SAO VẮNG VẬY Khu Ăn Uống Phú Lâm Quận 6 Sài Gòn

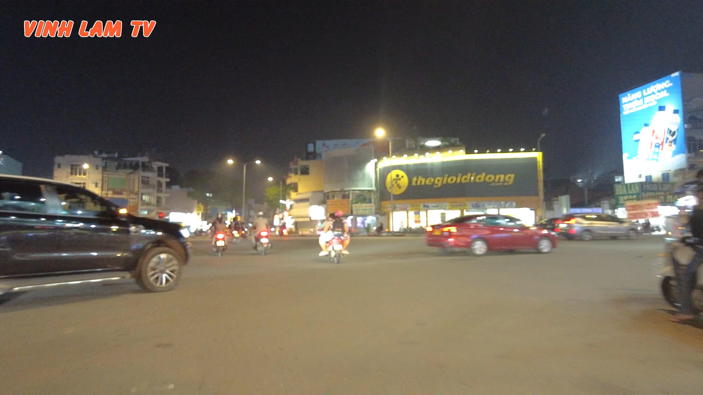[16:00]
Rồi chúng ta đi hướng bên kia là con đường Nguyễn Văn Luân. Nguyễn Văn Luân đi hướng ra Võ Văn Kiệt. Quẹo trái là con đường Hồng Bàng qua cầu Ông Buông, đi về trung tâm Sài Gòn. Đó, chúng ta đi hướng Nguyễn Văn Luân đi ha. Coi con đường Nguyễn Văn Luân buổi tối như thế nào. Sẵn Vladimir cũng đang trên đường về.